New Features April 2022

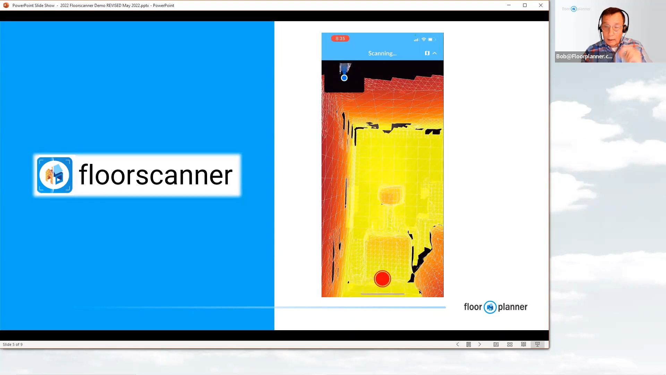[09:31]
camera is actually viewing the room with polygons and what you're trying to do is take all those black areas kind of like a game you're actually just moving your camera your phone around on the camera of your phone and colorizing those squares just by pointing at them and just give you a little demo of how that's going just as i just moved the angle of my my phone and my camera i